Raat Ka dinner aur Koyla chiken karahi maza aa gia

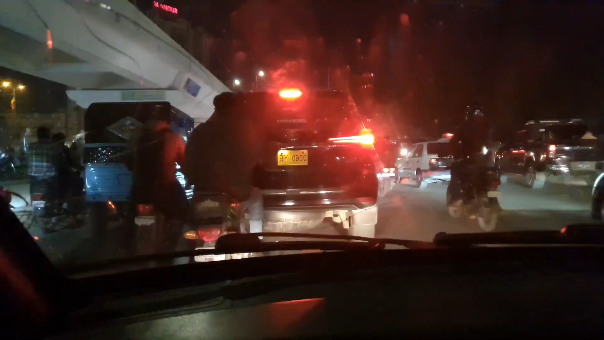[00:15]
पावर हाउस पे ट्रैफिक ज़्यादा जाम होती है ना। पावर हाउस और नाकन चौराहे।
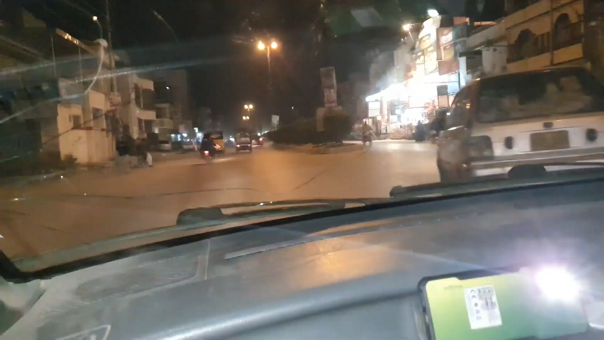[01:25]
इस वाले रोड से हम लोग आए हैं अजमेर नगरी से, और यहाँ देखे ट्रैफिक इतनी नहीं है। कितना टाइम हो गया ड्राइव करते हुए?
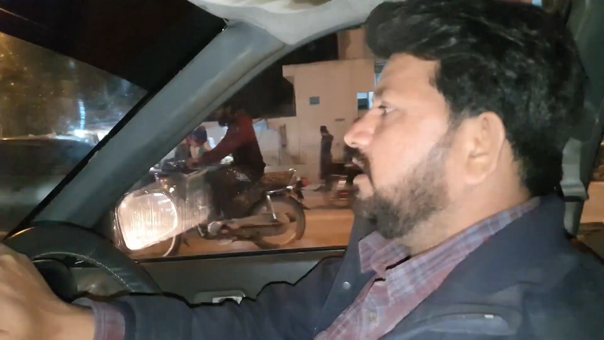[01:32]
टाइम तो बहुत हो गया, लेकिन अभी काफ़ी टाइम बाद दोबारा ड्राइव शुरू करी। अच्छा, बीच में जो है ना 4-5 साल से नहीं हो रही हमारी ड्राइव। तो ज़्यादातर कराची में बिरयानी वगैरह और फास्ट फूड वगैरह रात में चलते हैं ना?
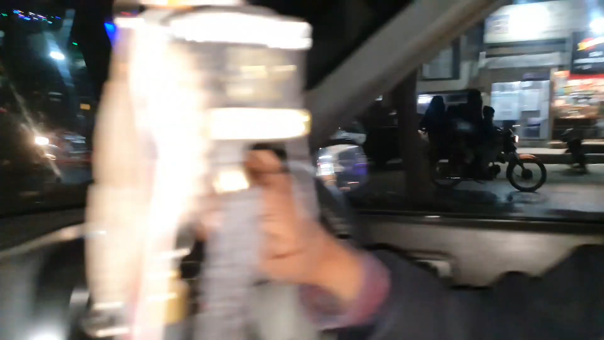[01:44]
बारबेक्यू का आइटम कराची में रात के टाइम बहुत ज़्यादा चलता है। अच्छा, बिरयानी दोपहर में ज़्यादा चलती है। अच्छा, मोबाइल की टॉर्च जलाई हुई ताकि अंदर का जो व्यू है लाइट का वो सही हो जाए।
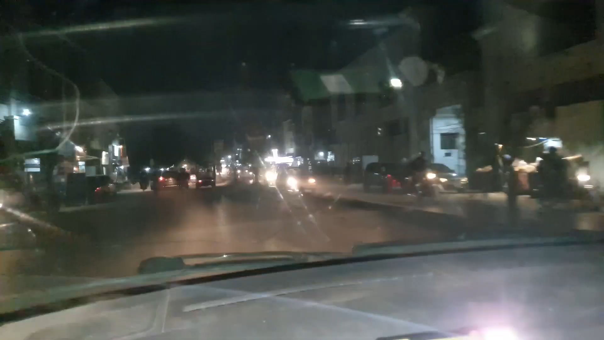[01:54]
कटी पहाड़ी पे हम लोग पहुंच गए हैं, तो असद खड़ा हुआ बाहर रोड पे, असद से मिलेंगे अभी।